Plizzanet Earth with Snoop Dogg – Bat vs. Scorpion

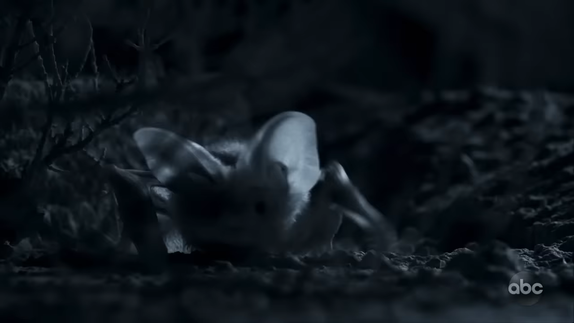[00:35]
Looks like he's eyeballing something. What? Ooh, do you see the fang on that thing? Is that a scorpion?